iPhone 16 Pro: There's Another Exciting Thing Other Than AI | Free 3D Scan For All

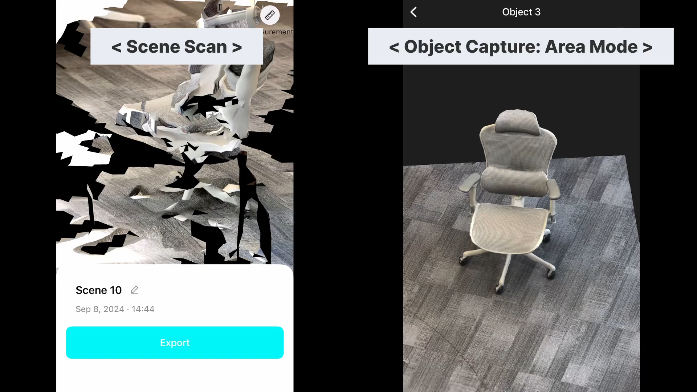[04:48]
The Area Mode does look much more polished than the scene scan, right? And I've done some more scan comparisons, take a look. In our previous query engine version, the 2D models are saved locally on your phone.
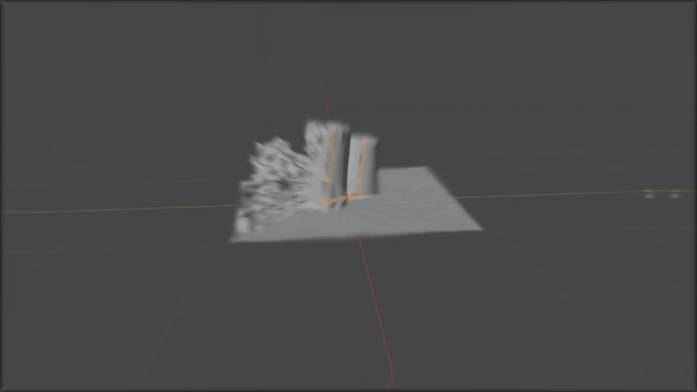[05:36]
There's another thing you probably need to know about the Area Mode in object capture.